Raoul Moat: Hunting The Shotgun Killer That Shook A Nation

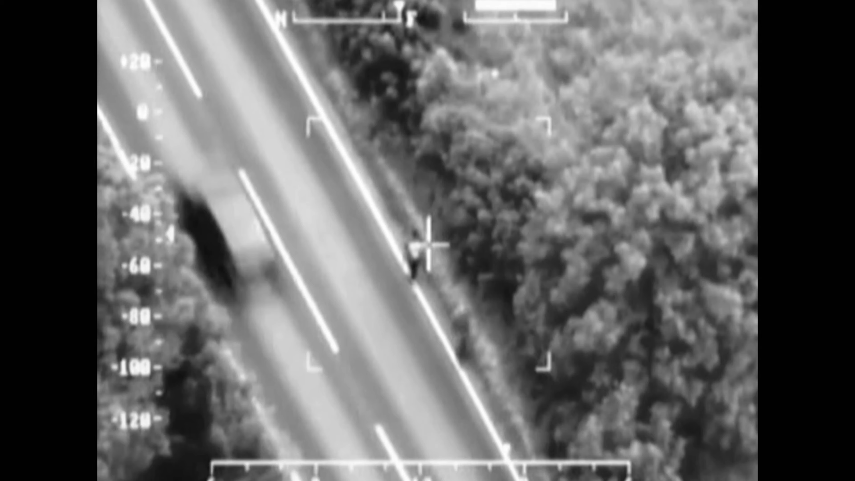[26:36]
way out onto a main road and started walking away from Rothbury on a main road where the police helicopter was
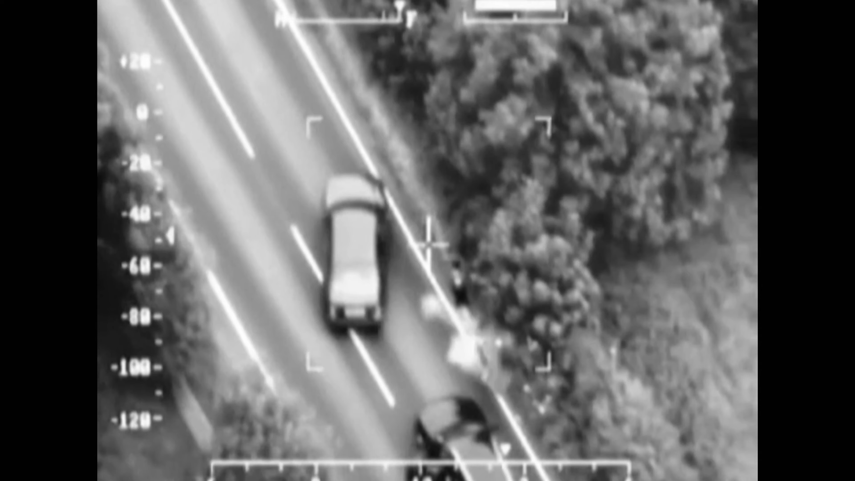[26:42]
able to track them and they were quickly contained and arrested